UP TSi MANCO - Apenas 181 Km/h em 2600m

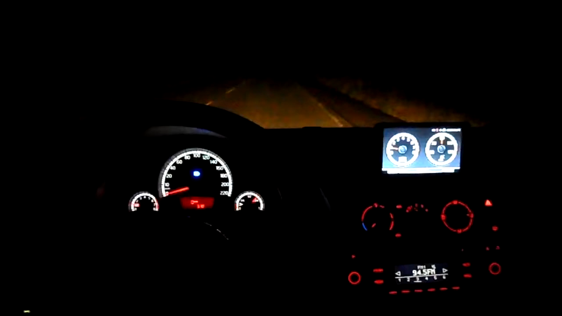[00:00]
Alô galera do YouTube, estou aqui com o UP TSI e vou testar o desempenho dele de 0 a 2.600 metros. Lembrando que está abastecido com gasolina comum. Vamos lá.
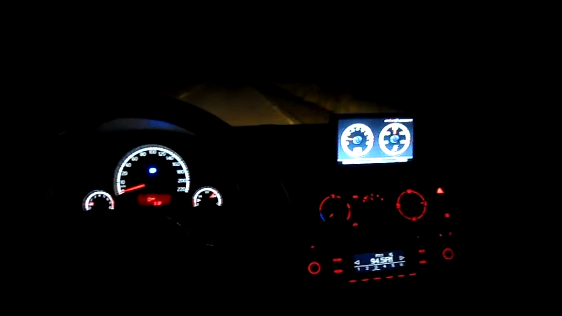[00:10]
O odômetro vai ficar um pouquinho embaçado aqui porque a câmera é muito ruim, mas o velocímetro vai dar para registrar. Vamos lá.